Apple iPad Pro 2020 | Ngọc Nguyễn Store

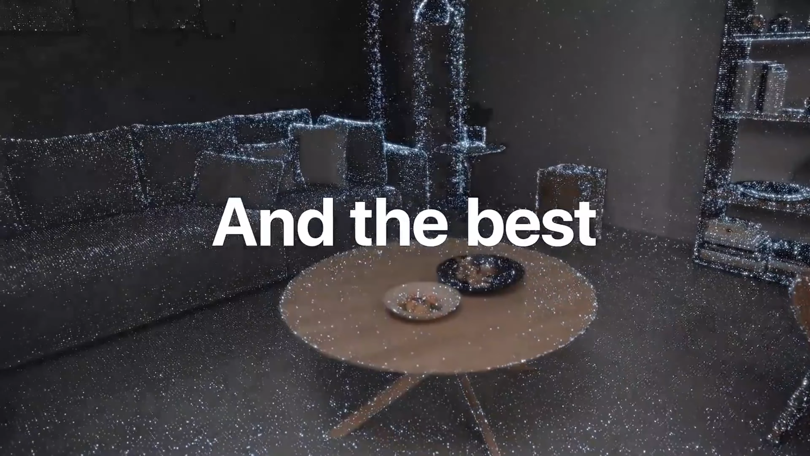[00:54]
Ngoài ra cảm biến Lida trên iPad Pro 2020 có thể scan được căn phòng hoặc không gian bạn đang đứng.